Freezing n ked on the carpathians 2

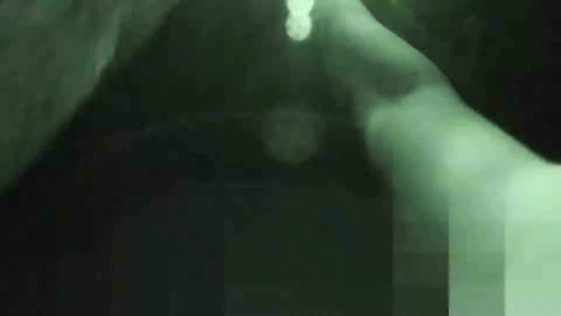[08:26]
There are some rocks which will hopefully block the wind.
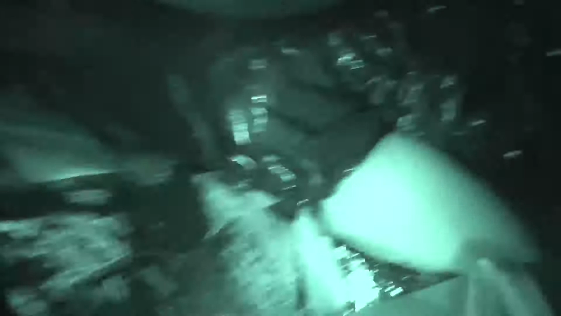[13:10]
My god, it's cold. Okay, so
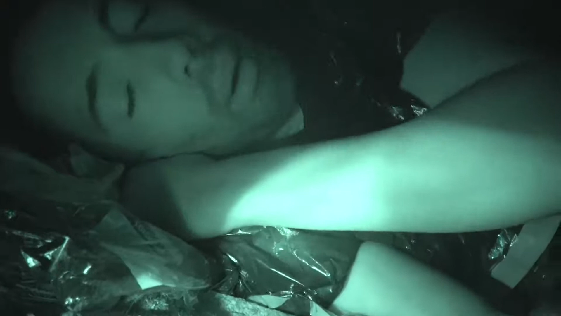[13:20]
it's probably been a few hours. I'm literally, as you can see, sleeping underneath a boulder of some sort.
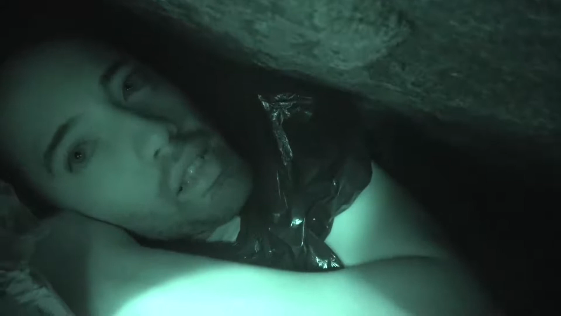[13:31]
The emergency kind of reflective foil blankets don't fit. The reflective foil blankets don't really do anything.